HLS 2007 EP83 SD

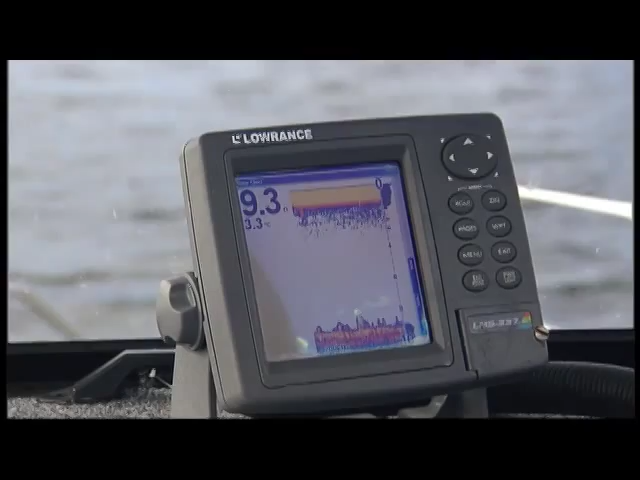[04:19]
We just went to move a little bit. The wind's just come up now. Just a bit of a windshield factor. And check out the temperature of the water.